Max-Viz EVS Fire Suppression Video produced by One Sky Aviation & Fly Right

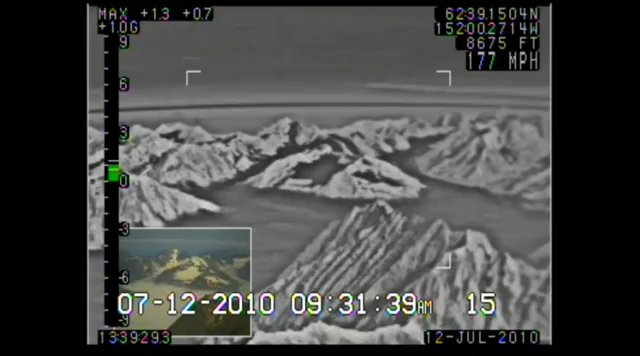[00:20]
In this transit, on a beautiful, clear day, the naked eye is able to provide an excellent view of the flight route and the
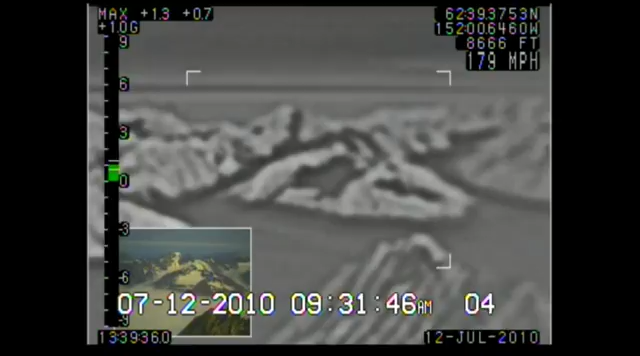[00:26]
surrounding terrain as can be additionally seen in the witness camera.
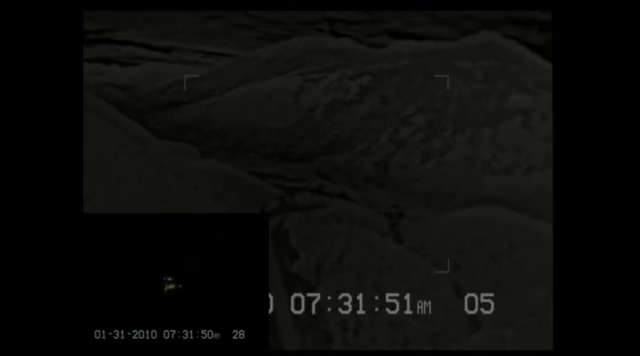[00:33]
However, take away the bright, sunny day, and similar mountain passes can be an incredibly stressful journey as we transition
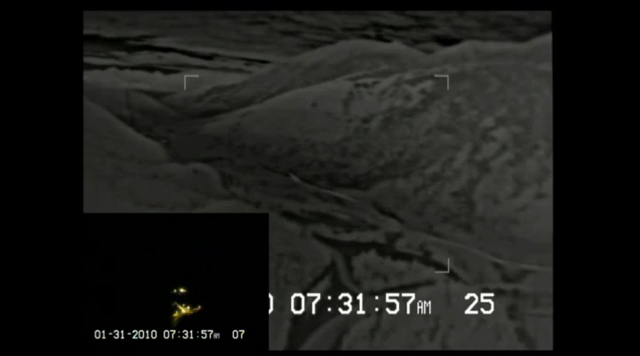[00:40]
from the anchorage area through the passes towards Seward in south-central Alaska. Being legal to fly under VFR flight rules requires the terrain or ground lighting to be clearly visible to the naked eye.
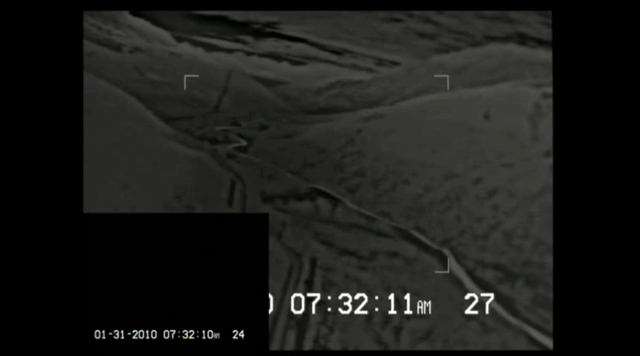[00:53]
However, those limited visual cues do little to mitigate the stress of the dark transit in dynamic and unforgiving terrain.
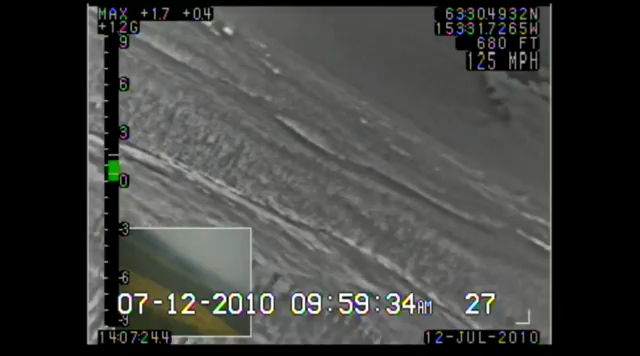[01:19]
This relatively small and localized fire provided
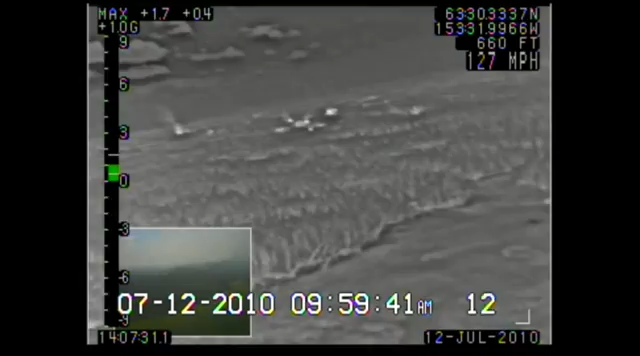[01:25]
the ability to test the performance of the MaxVis EVS-1500 sensor for target acquisition during suppression activities,
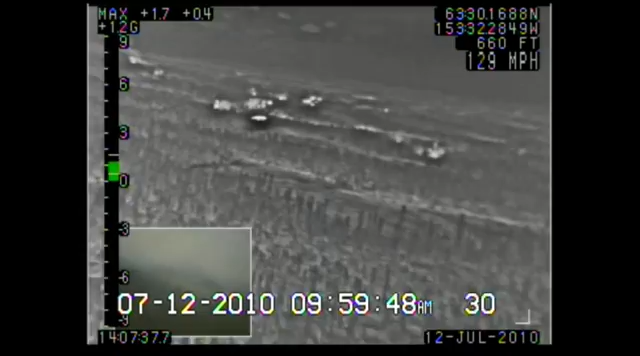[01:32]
fire line detection for mapping, and the ability to image through the smoking environment as if it were non-existent. As you can see from these following video clips,
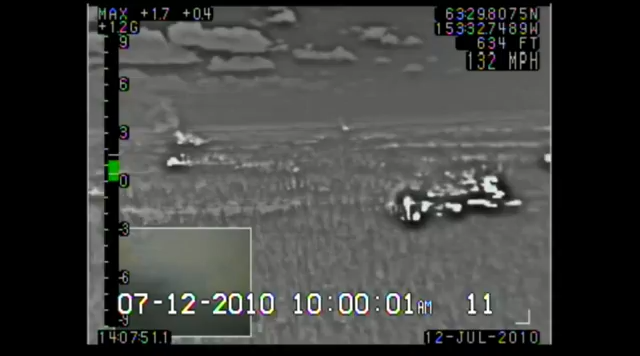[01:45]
there is effectively no smoke present in the MaxVis EVS image. However, at times,
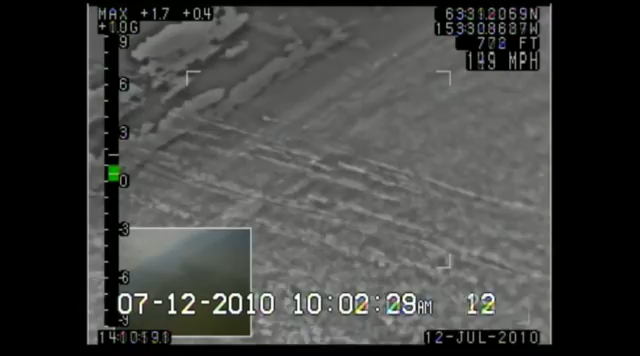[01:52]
the smoke completely obscures the pilot's visibility as seen in the witness camera. Also note how the EVS is able to detect the
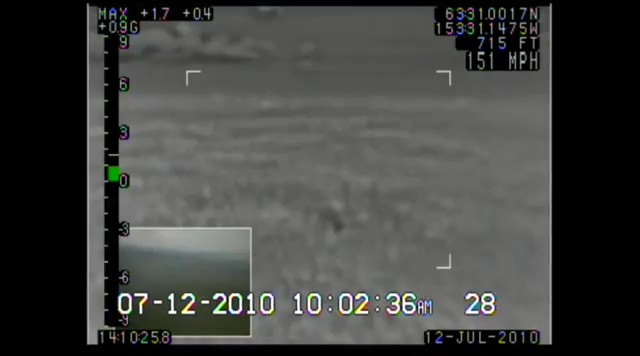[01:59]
physical aspects of the fire structure while simultaneously imaging the surrounding cool terrain.
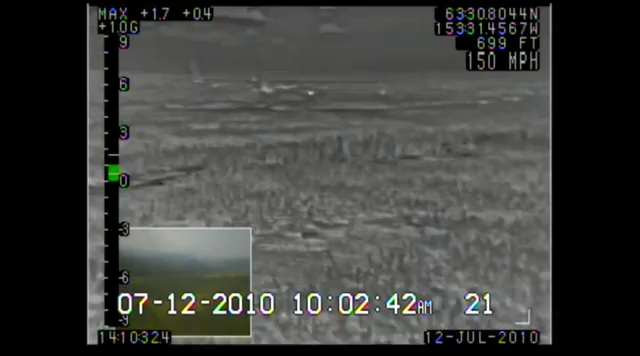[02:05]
Had significant rising terrain been present in these practice drop runs, the flight crew would have had more than enough time to deviate,
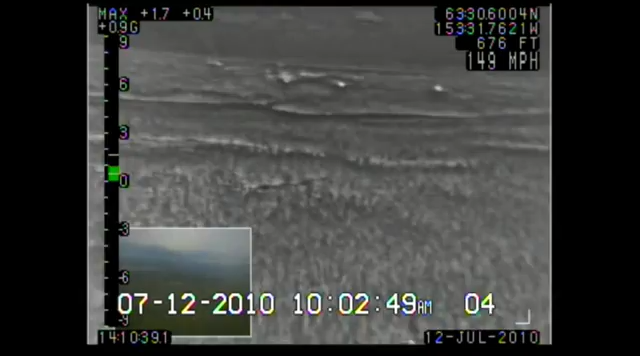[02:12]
allowing for a safe execution of their suppression activities.
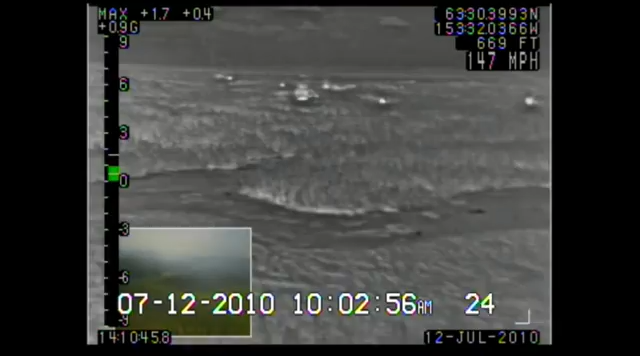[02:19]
Another specific aspect of the EVS-aided fire suppression activities is that because the EVS is a fixed-mount technology,
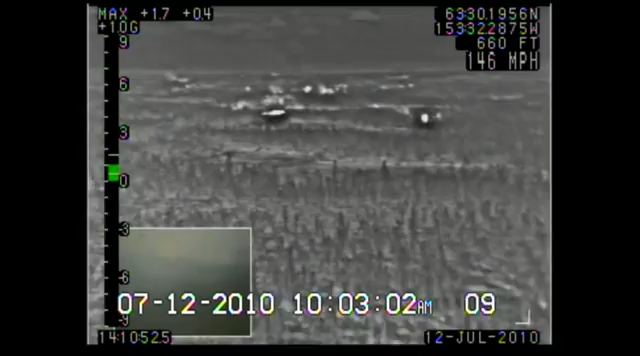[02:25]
the cockpit display can be used effectively like a bombsite to both tailor the flight path of the approach run as well as setting the timing of the drop itself.
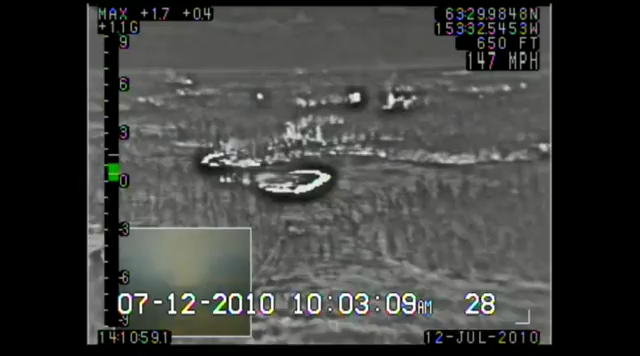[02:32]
Because previously suppressed areas in a fire line would present
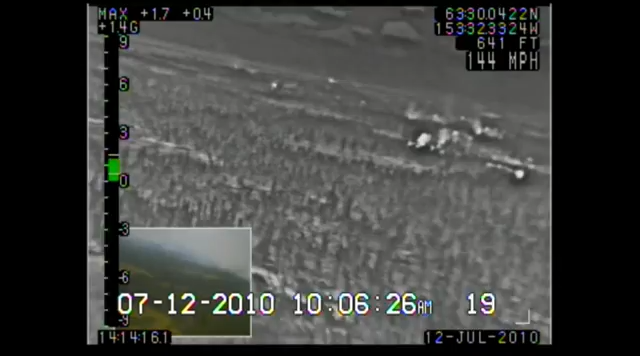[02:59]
to use the MaxVis EVS to guide the pilot flying directly to a drop point and
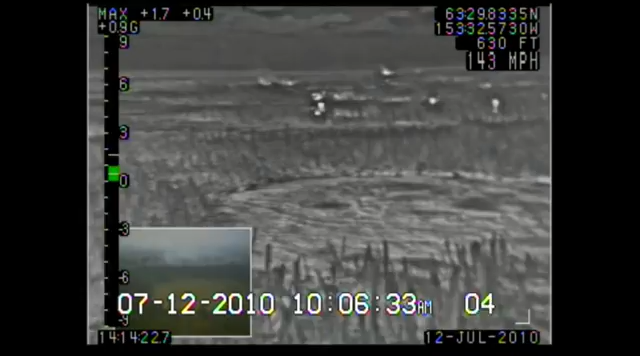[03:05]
time the actual release in a countdown to a precise point on the fire line.
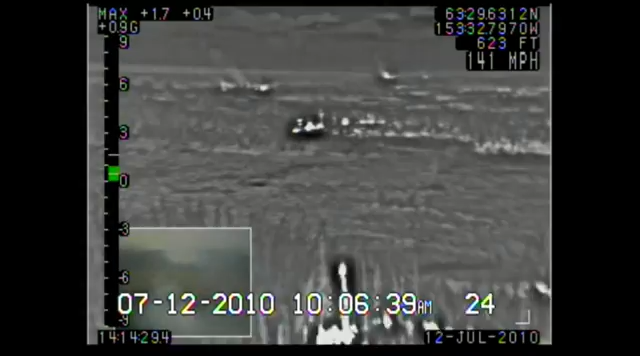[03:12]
EVS-aided fire suppression activities can present an entirely new paradigm shift in the effectiveness of flight crews and how these wildfires are fought.
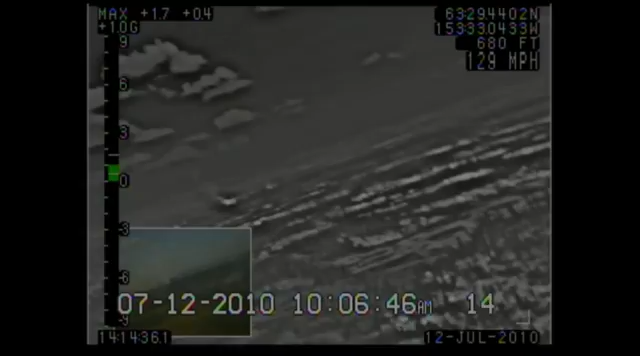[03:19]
Because EVS is equally effective day or night,
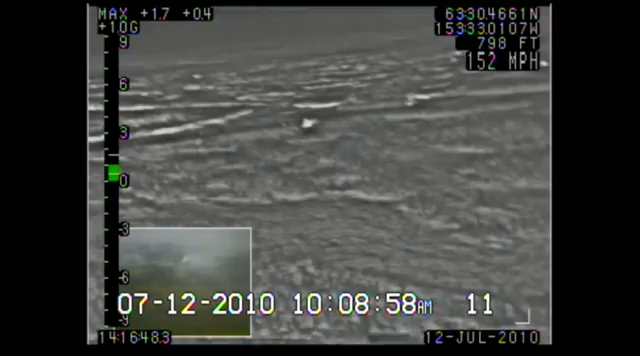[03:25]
coupling EVS with or without night vision goggle technology would allow much safer around-the-clock suppression capabilities.